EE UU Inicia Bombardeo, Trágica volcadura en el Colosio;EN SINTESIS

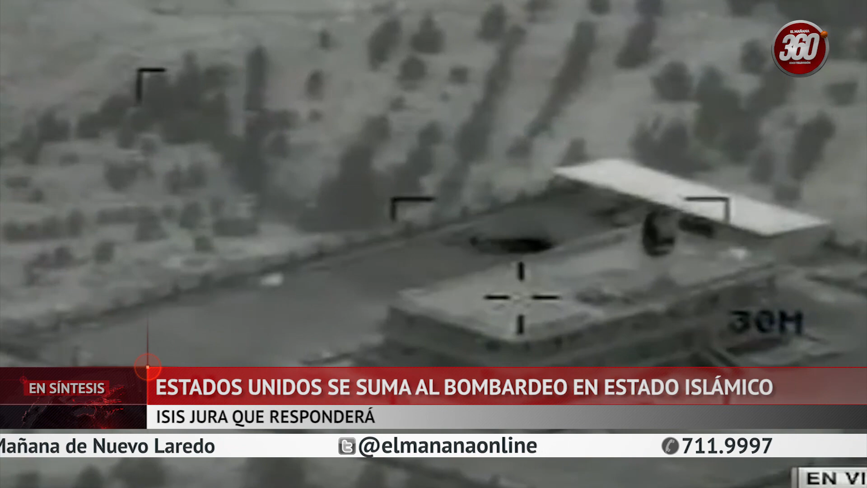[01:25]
Lanzaron una veintena de bombas sobre la ciudad siria Raqqa,
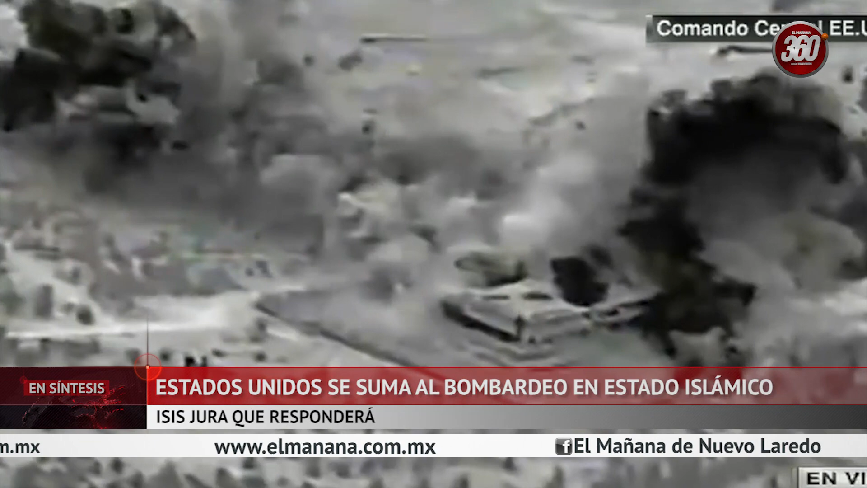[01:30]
feudo del Estado Islámico y todo un símbolo para los yihadistas. La operación, ejecutada en coordinación con las fuerzas estadounidenses y planificada sobre objetivos identificados
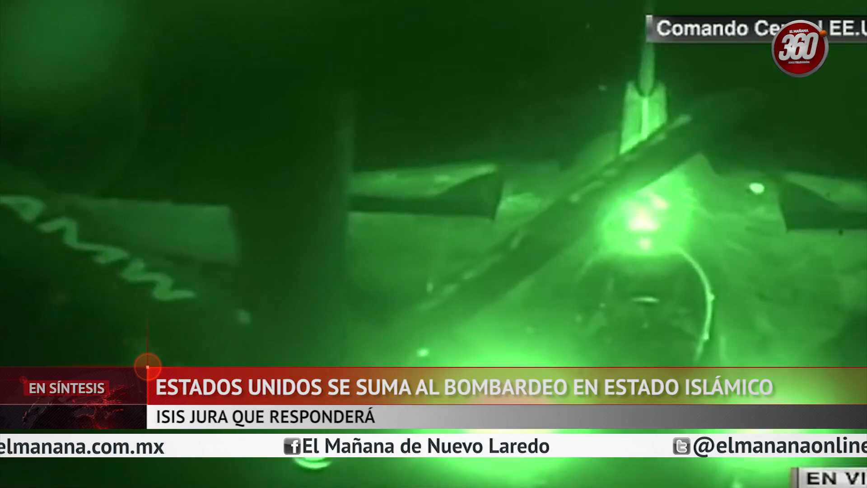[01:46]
previamente en misiones de reconocimiento realizadas por Francia, destruyó un puesto de mando.